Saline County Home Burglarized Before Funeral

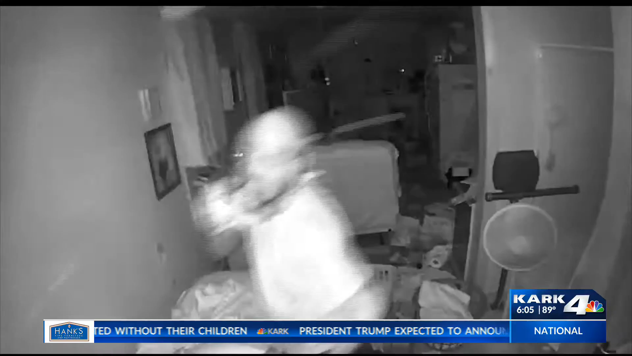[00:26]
Friday night at the Landmark Community. You can see that there's a man with what looks like a do-rag, white t-shirt and glasses around with a flashlight.
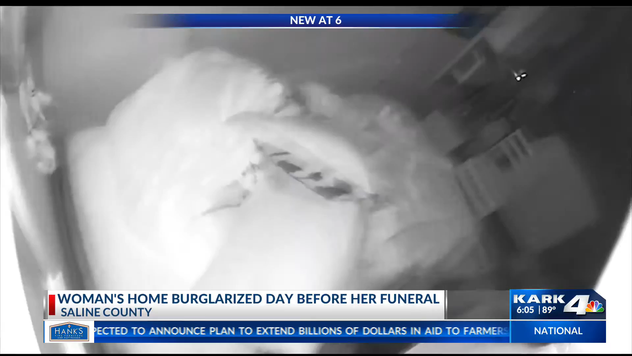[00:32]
He also has what looks like a tattoo sleeve just and some facial hair.
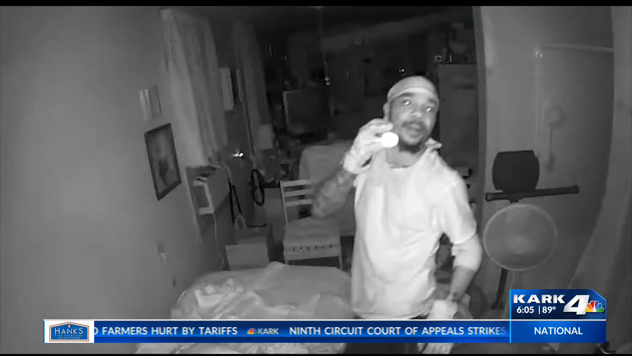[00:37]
It appears that he finds that camera and pulls it down and that's stops.